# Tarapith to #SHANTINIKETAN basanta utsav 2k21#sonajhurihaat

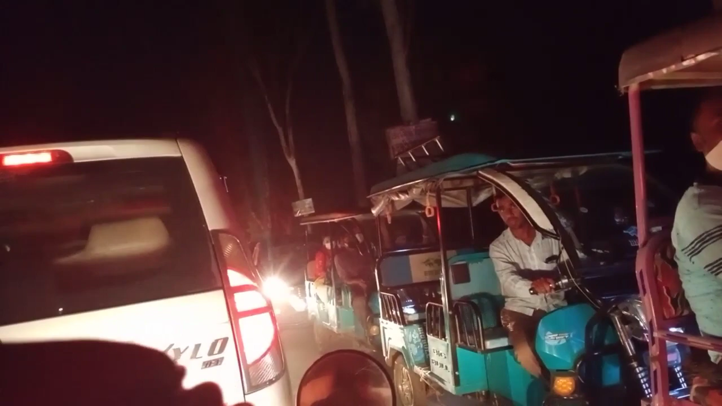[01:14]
ও বাবা, কি অসহ্য জ্যাম, কখন থেকে ঢুকে আটকে আছি।